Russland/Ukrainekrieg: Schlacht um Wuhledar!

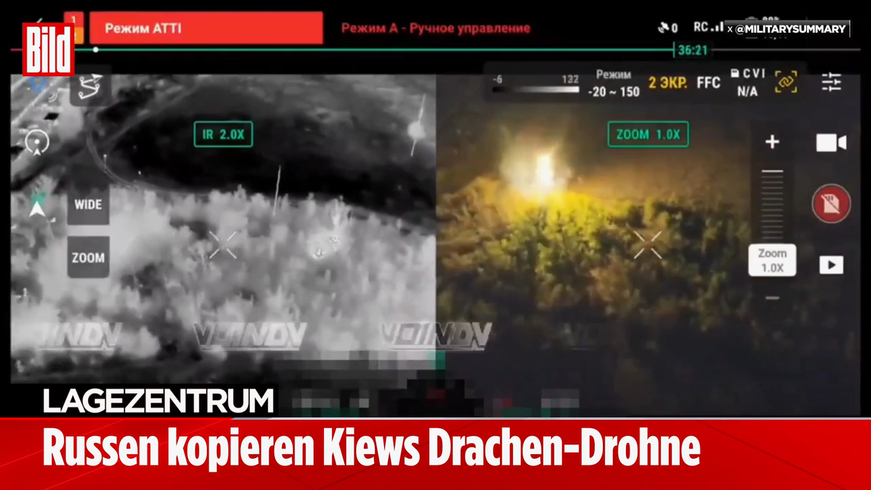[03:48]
die ebenfalls noch von den Ukrainern gehalten werden, die aber jetzt eben angegriffen werden mit diesen Termitdrohnen, um eben dort Feuer zu legen,
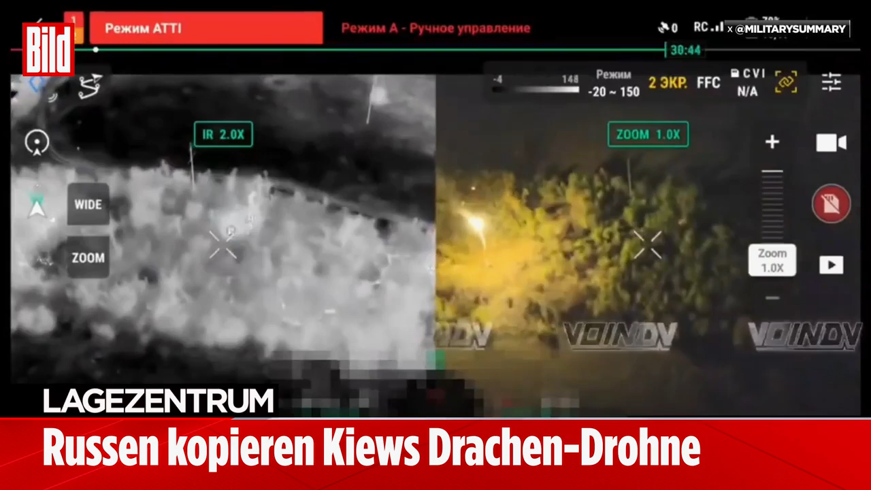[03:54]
um eben dort diese Stellung in Brand zu setzen und wenn möglich auch natürlich so die Hoffnung immer, wenn man diese Drohne einsetzt, die Munition, die dort gelagert ist, zur Explosion zu bringen.
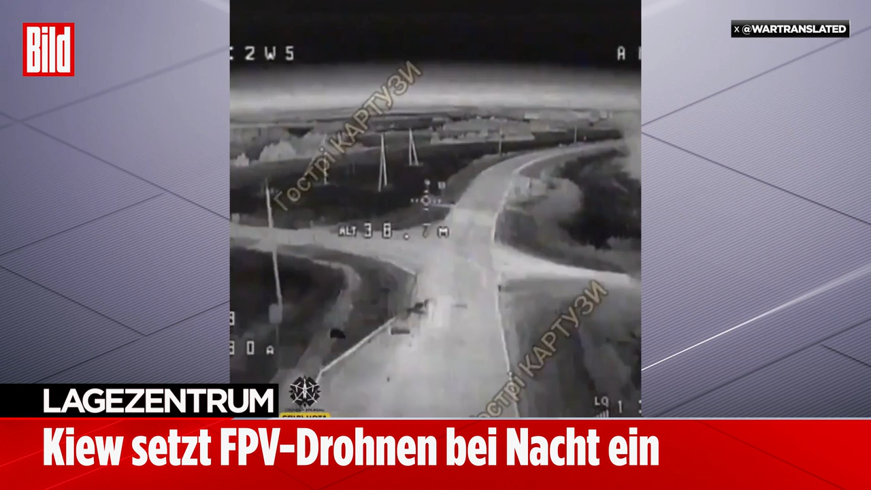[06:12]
Nichtsdestotrotz, das Ganze wird ziemlich schwierig für die Russen abzuhalten, denn so eine Drohne ist sehr schwer zu bekämpfen. Gerade in der Nacht natürlich ist es fast unmöglich, die direkt zu treffen. Das heißt, wir sehen jetzt hier, wie die Drohne, die zweite sich eben nährt dem Lkw und dort ebenfalls einschlägt in diesen wahrscheinlich doch Ural-Lkw. Jetzt sehen wir weitere Aufnahmen vom Morgen, also direkt nach dem Sonnenaufgang, wo man eben sieht, dass dieser Lkw mittlerweile brennt.
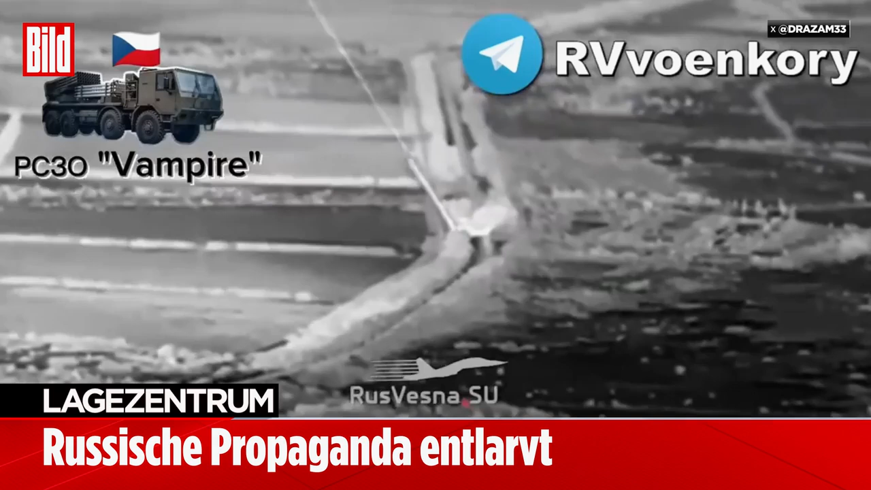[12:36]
Der schießt ja auch relativ wahrscheinlich in Richtung Belgerod, also in Richtung Russland ab, und dort schlagen sie auch ein.
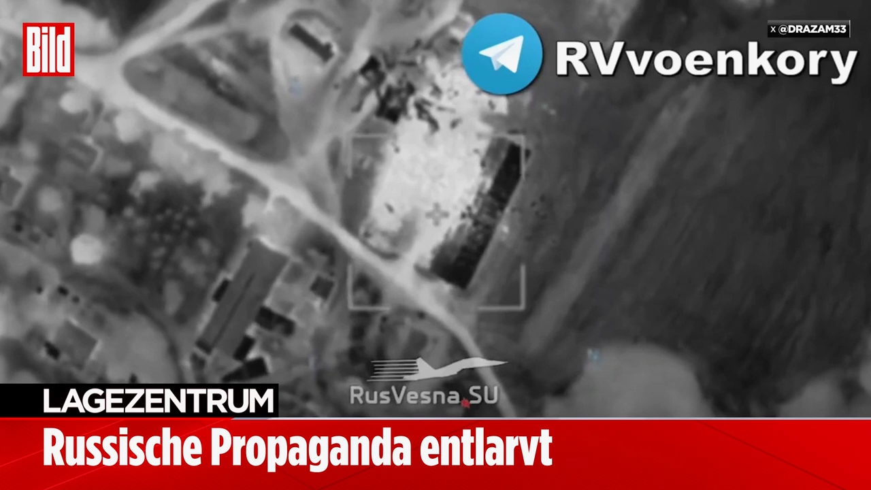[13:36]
dass dieser Ort 17 Kilometer entfernt ist von dem Abschussort, den wir eben gerade gesehen haben, nämlich diesem Ort, der am Anfang hier gezeigt wird.